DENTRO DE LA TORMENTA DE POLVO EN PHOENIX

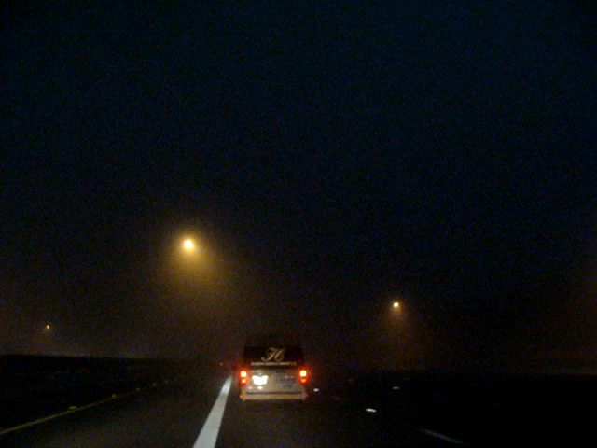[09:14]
Lista para el baile, polviada. Polviada, lista para el baile. Ya todo el que quedó atrás le dio miedo, la mayoría de la gente se paró ahí atrás, vamos en la balvista. Mira cómo se ve. ¿Sí?